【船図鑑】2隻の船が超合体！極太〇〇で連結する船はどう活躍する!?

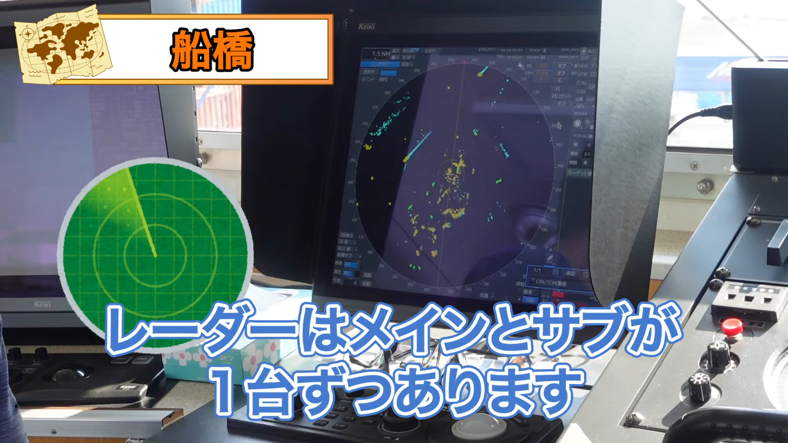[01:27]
レーダーはメインとサブが1台ずつあります東京京駅です2022年に竣工した船だがしっかりメンテナンスされており綺麗だ!